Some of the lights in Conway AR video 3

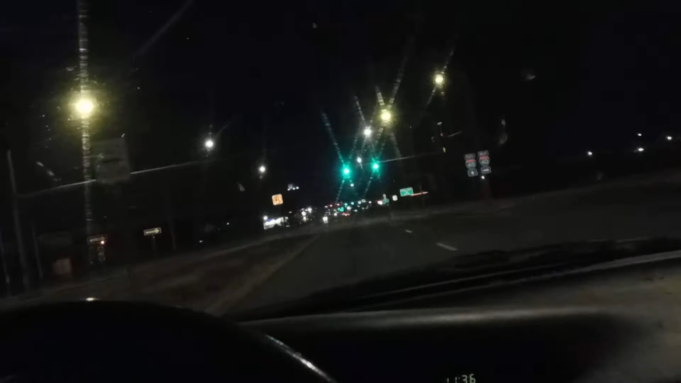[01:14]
Now I'm going towards like in town, so that's at the entrance back onto 40 west, if you're going to go that way. But I just want to see if there are any kind of funny lights here for people trying to leave and get onto this, onto 40. So, over there, that's what we see.
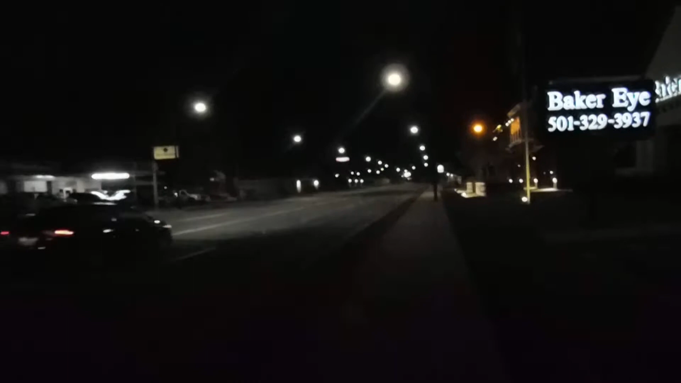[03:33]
So, actually, I think that was just a cycling light that I looked at now when I think about it because the light above me was orange and it just shut off.